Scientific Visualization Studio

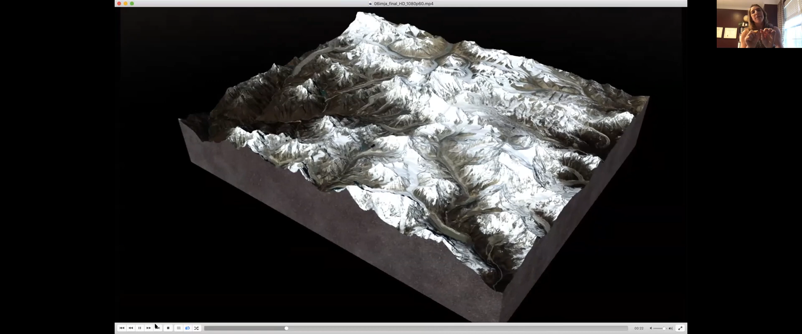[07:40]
So we created a machine learning algorithm that detected Glacier Lakes and changes in Glacier Lakes all over the globe. And so we just wanted to show sort of why this is important.
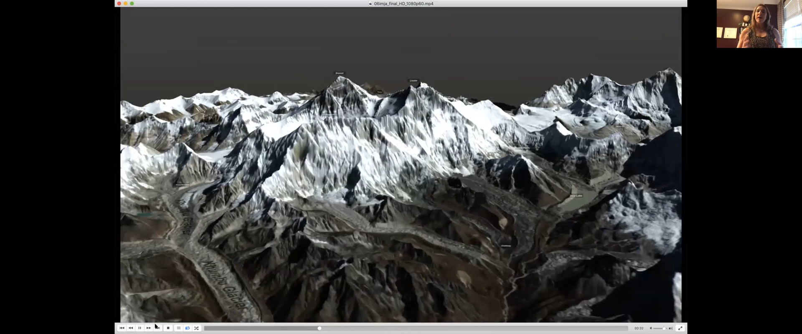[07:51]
So this is if you're climbing and you're going up to Mount Everest, this is the path that you will take. But if you can see as we sort of turn around the mountain,
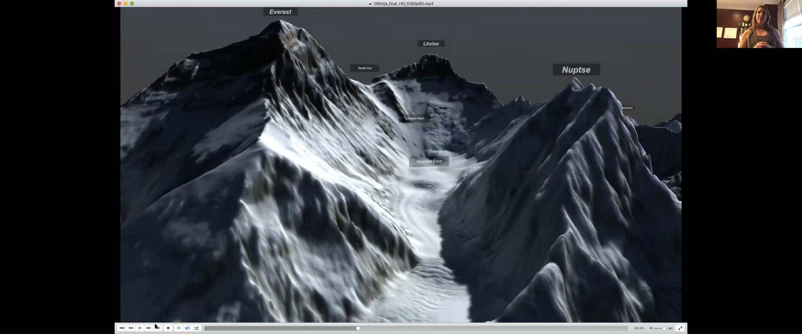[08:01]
there's a glacier lake that kind of looks, it doesn't look like a lake you'd want to swim in. It looks kind of like milk. But that lake is changing and it's growing.
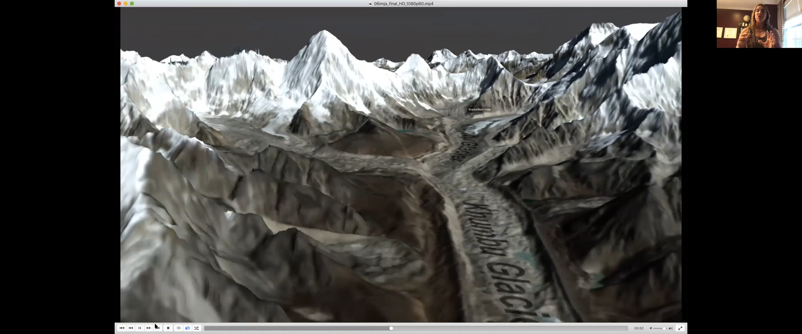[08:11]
And that lake is right at the top of this mountainous region and it's sort of held together by just ice and rocks.
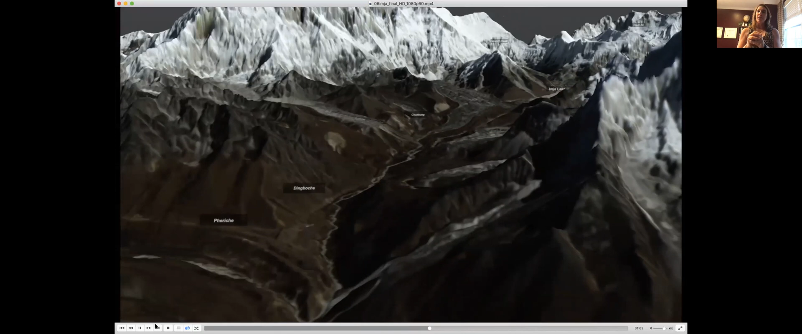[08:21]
So if it gets a little bit warm and those ice and rocks melt, it's going to flood all the way down this section right here. So this is Imja Lake.